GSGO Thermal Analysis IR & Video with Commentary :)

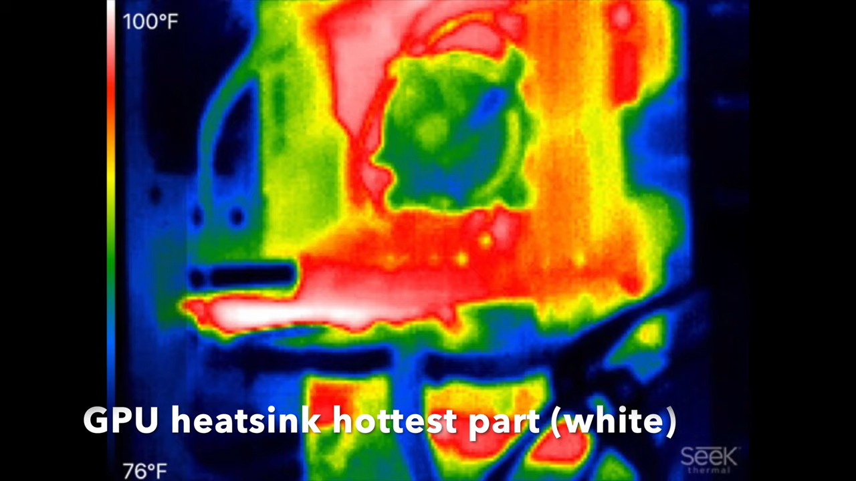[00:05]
On screen: scale top 100°F, scale bottom 76°F
Notice the hot core, the GPU's side heatsink, the hottest part.
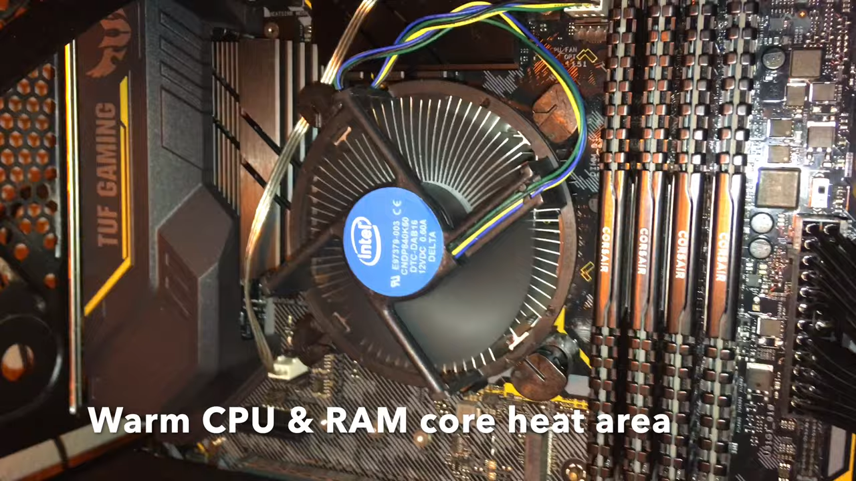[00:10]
This is the CPU cooling fan.
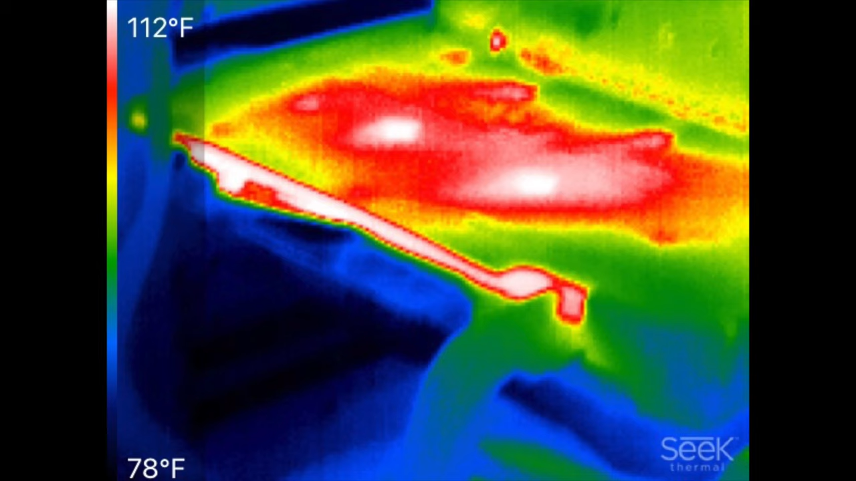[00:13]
On screen: scale top 112°F, scale bottom 78°F
Two hot cores on the GPU and the heatsink are the hottest parts.
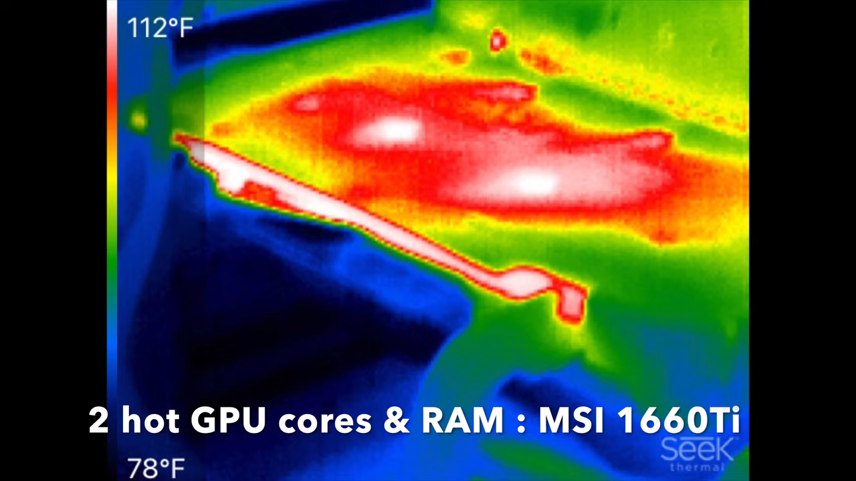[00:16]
On screen: scale top 112°F, scale bottom 78°F
Notice the white color. Two cooling fans keep the GPU cool. Valve and Steam regularly update CSGO.
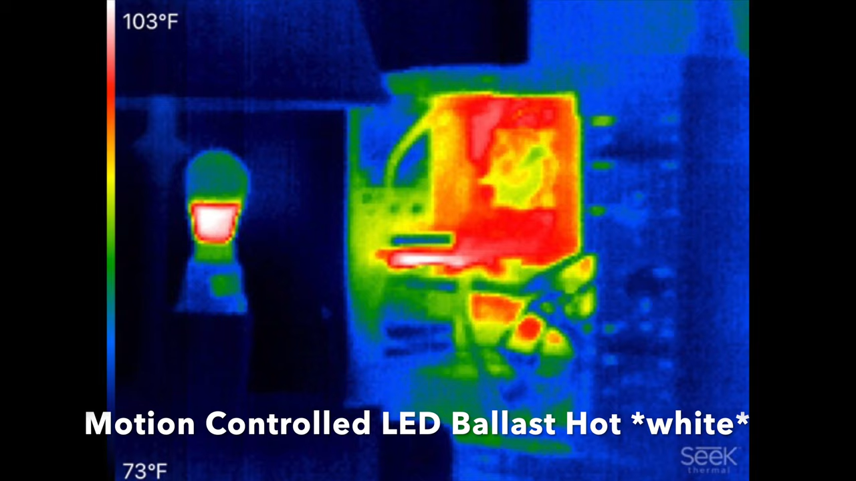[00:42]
On screen: scale top 103°F, scale bottom 73°F
The ballast of the LED bulb in this image is the hottest part.